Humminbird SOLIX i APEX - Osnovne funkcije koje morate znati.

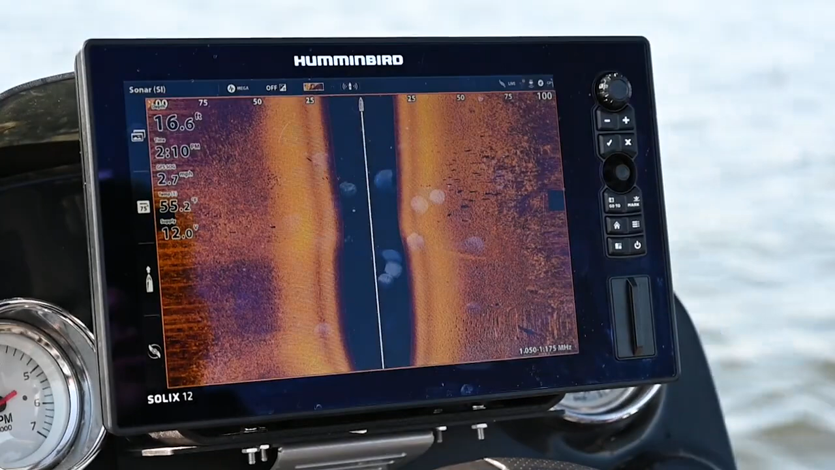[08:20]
On screen: depth 16.6 ft, speed 2.7 mph
we saw something back behind us that we really wanted to either mark a waypoint on or go back and fish on solex i can simply scroll back and see history
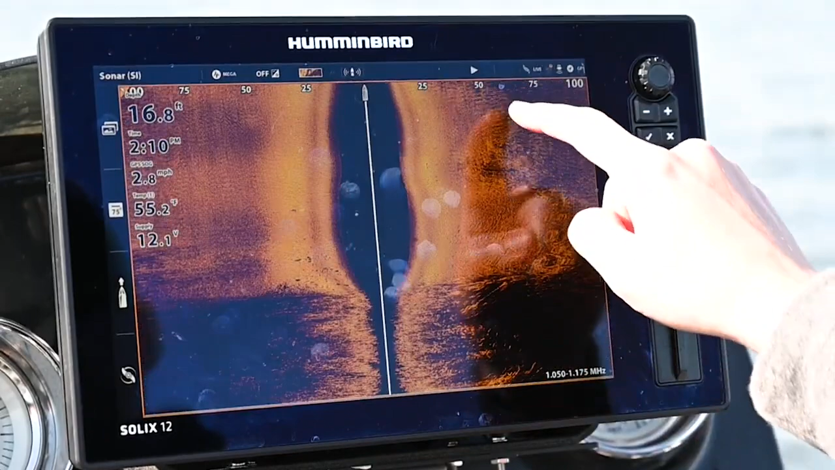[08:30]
On screen: depth 16.8 ft, water 55.2°F, speed 2.8 mph
so we had some fish here right on the edge of a weed line let's say i mark a
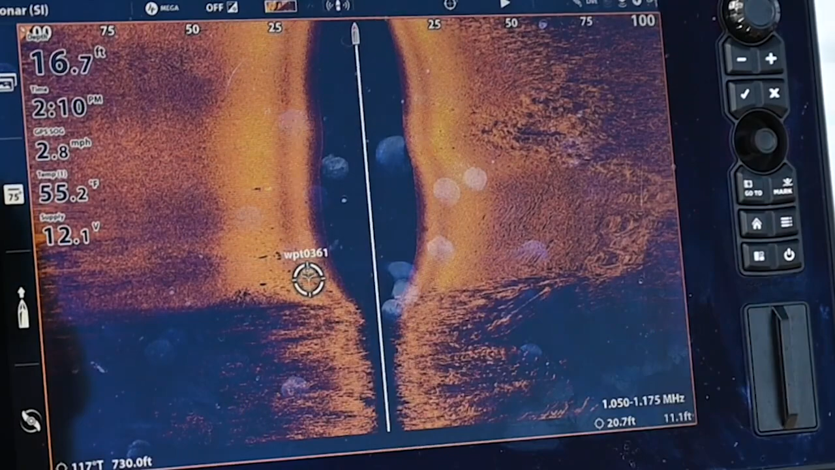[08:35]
On screen: depth 16.7 ft, water 55.2°F, speed 2.8 mph
waypoint there i'm gonna mark that waypoint i'm gonna go back guess what that waypoint is gonna show up behind the boat right where we went over it a really cool feature being able to scroll back look at history you
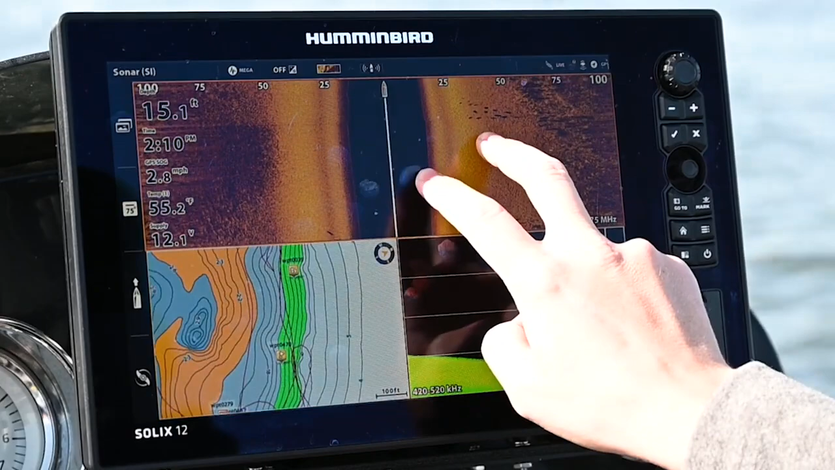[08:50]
On screen: depth 15.1 ft, water 55.2°F, speed 2.8 mph
know once you roll over something it's not gone forever we can actually scroll back you can see these fish right here
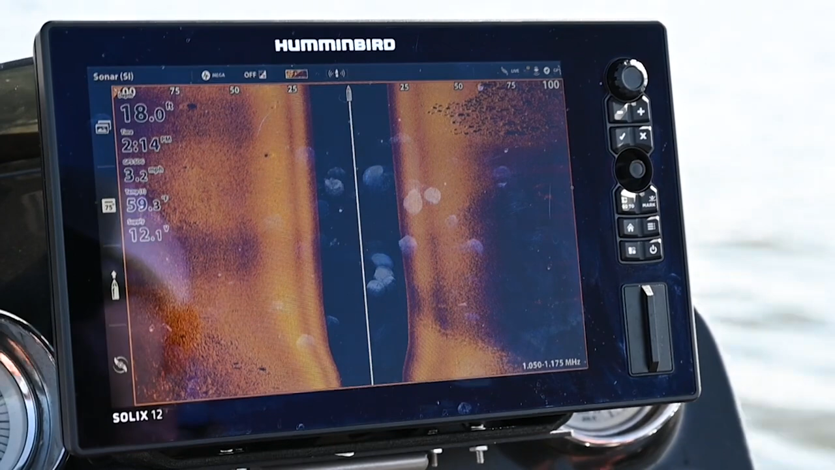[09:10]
On screen: depth 18.0 ft
own it's really simple so next to our waypoint button over here is a go to button and it also has a camera on it to take a screenshot all you have to do is press and hold this
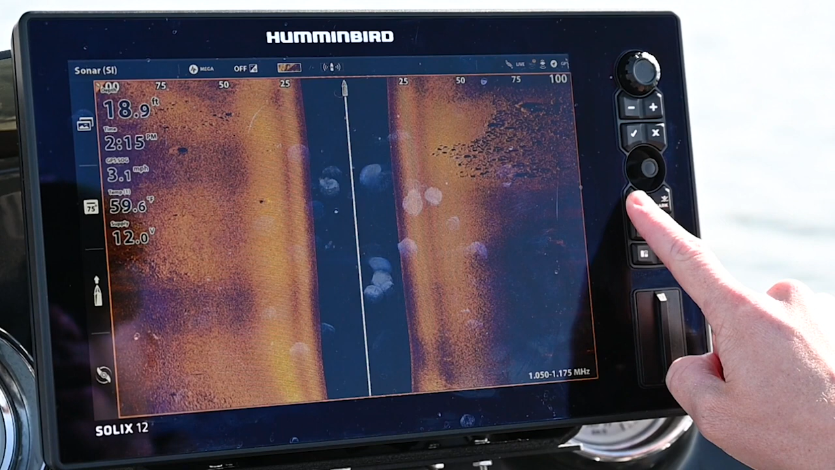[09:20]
On screen: depth 18.9 ft, water 59.6°F, speed 3.1 mph
button and it's going to take a screenshot and it's going to tell you that it's captured that screenshot
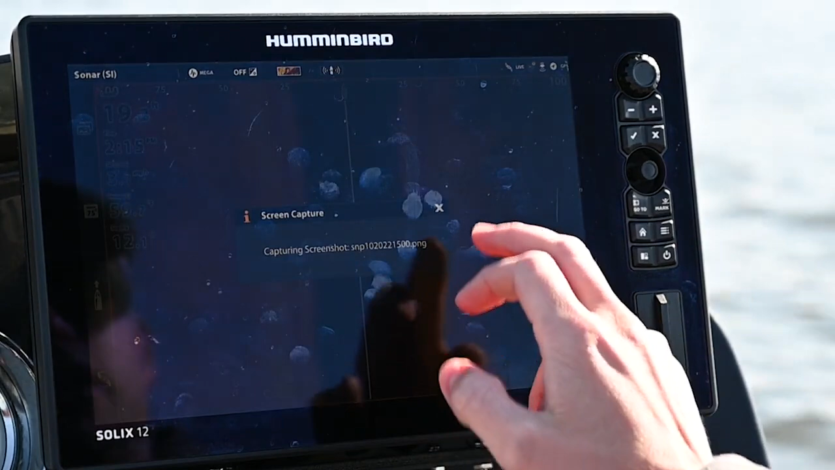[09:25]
and it's going to save it now if we want to go look at our screenshots that we've taken
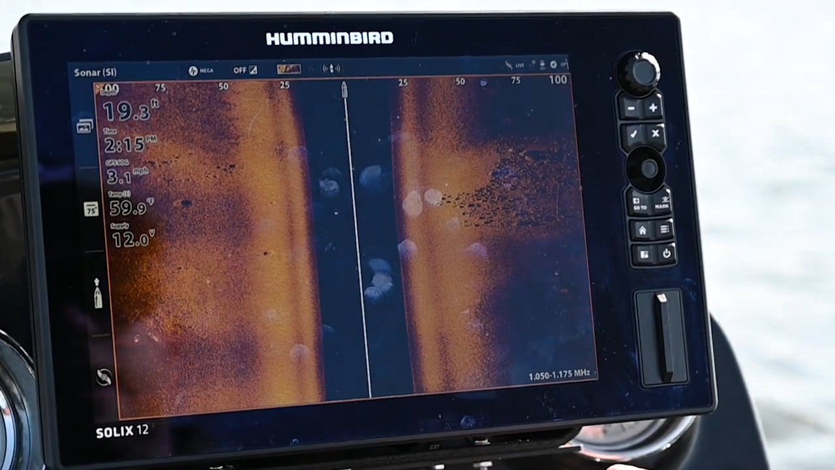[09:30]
On screen: water 59.9°F, speed 3.1 mph
in the past all you have to do is hit home go down to images and
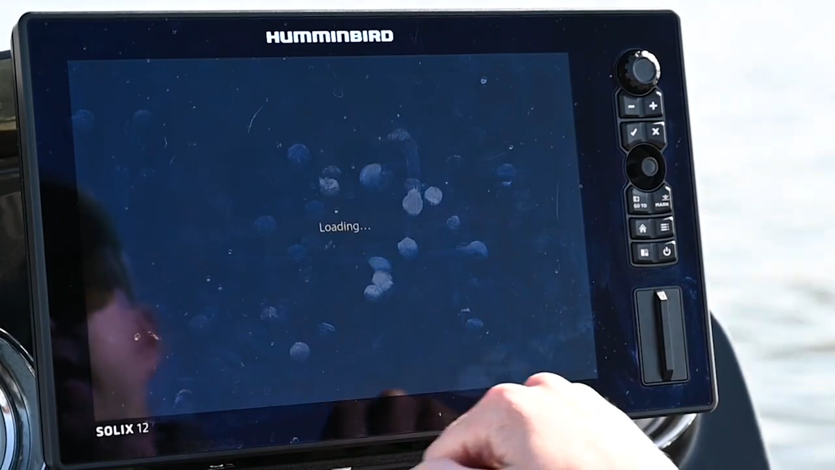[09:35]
you're going to see your collection of screenshots here's that screenshot we just took you can see this big rock
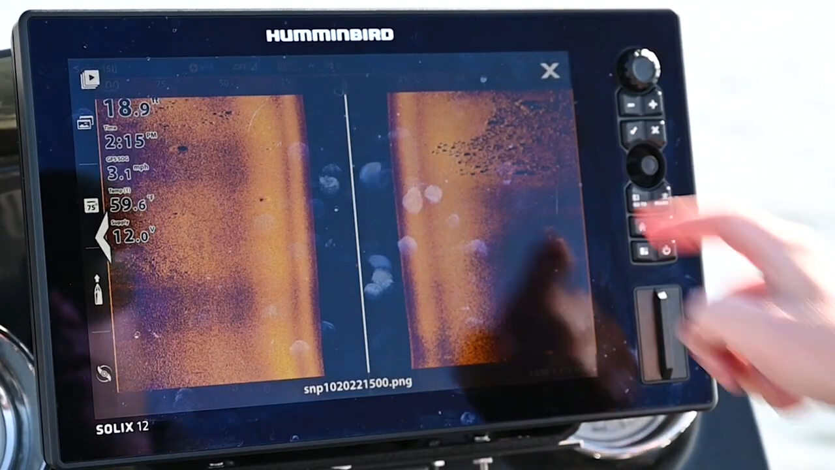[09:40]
On screen: water 59.6°F, speed 3.1 mph
pile out here last thing we're going to show you is standby and how to put a
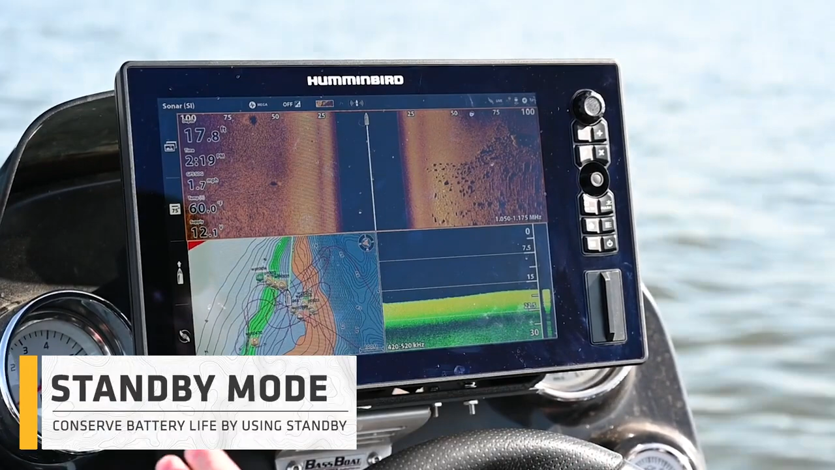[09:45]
On screen: depth 17.8 ft, water 60.0°F, speed 1.7 mph
solix or an apex into standby obviously you may want to use this to conserve battery or avoid interference between multiple units or anything like that and you can press the power button and tap standby that'll put the unit down into standby
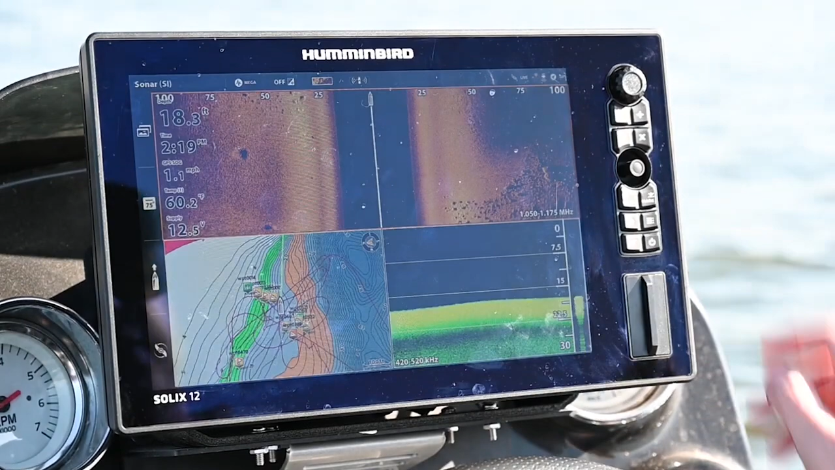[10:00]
On screen: water 60.2°F, speed 1.1 mph
and you can press power to bring it back another simple way to do it even quicker way double